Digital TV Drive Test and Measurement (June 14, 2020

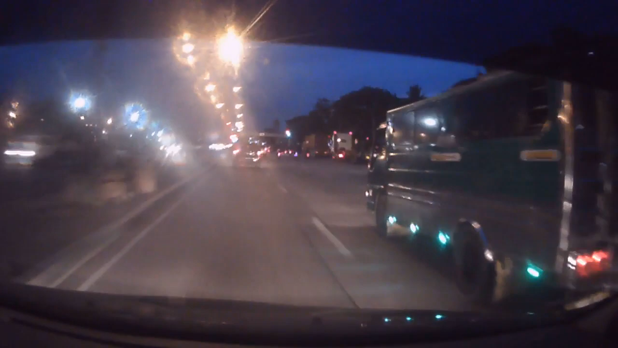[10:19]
So, you see a lot of cars parked in Road 10.
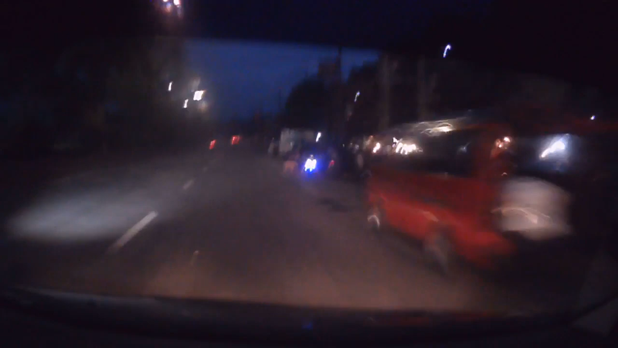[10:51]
right before Smoky Mountain. So, you can see them on the right, rows of government housing.
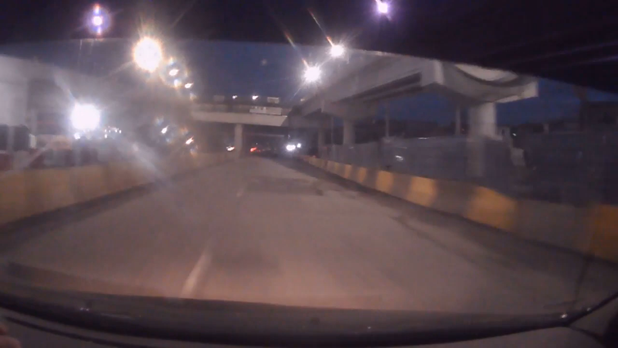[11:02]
And we just went under the NLEX interchange. So, I heard it's open. It's going to be open this week.
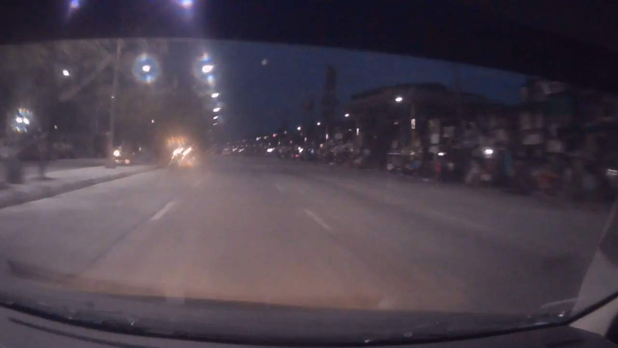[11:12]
It will cut the travel time from Manila to QC under 15 minutes or QC to Manila. So, finally experience.